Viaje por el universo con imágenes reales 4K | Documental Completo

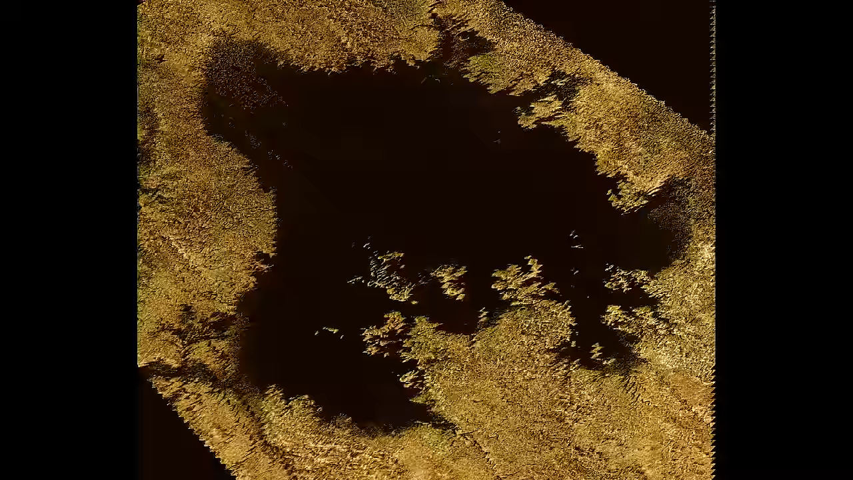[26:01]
Estos lagos y mares posiblemente podrían albergar vida que utilice una química diferente a la que estamos acostumbrados,